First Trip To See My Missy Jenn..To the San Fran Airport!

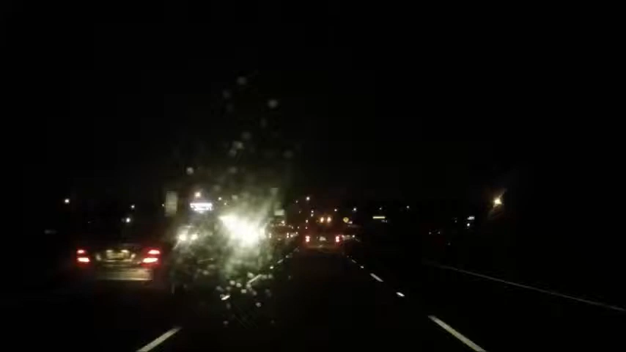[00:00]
All right, good morning everyone. It's 5 30 a.m. We are on our way to the airport to a hotel near there to park the car. So you can see I'm about 45 miles north, 40 miles north of San Francisco here. And you can see at 5 30 we already got a pretty good flow going down the highway of people that have to commute down there because housing is probably about half the price up here that it is there.
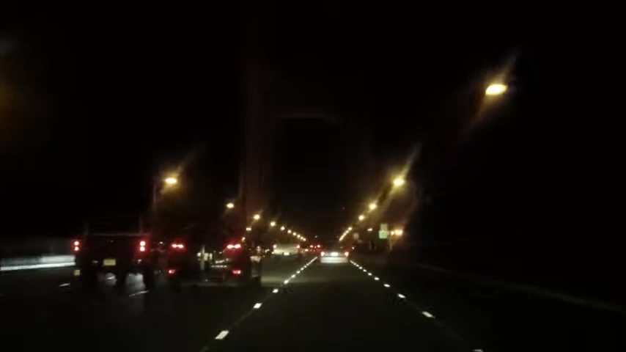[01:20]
So, not much sightseeing today. Out on the Golden Gate Bridge. Yeah, this stuff probably won't burn off until about 10 or 11. You were kind of lucky if I left a half hour later, I'd be all jammed up into North Bay up there.
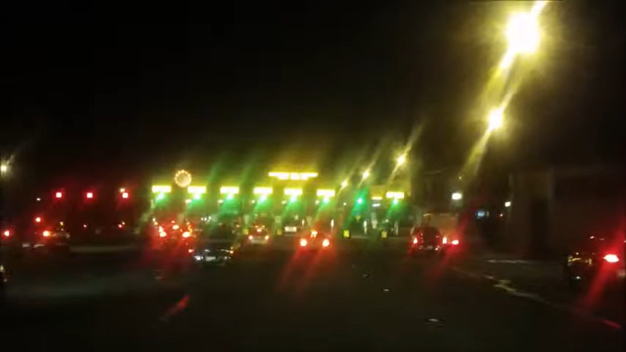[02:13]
they don't stop for tolls anymore. They just bill you. Isn't that cool?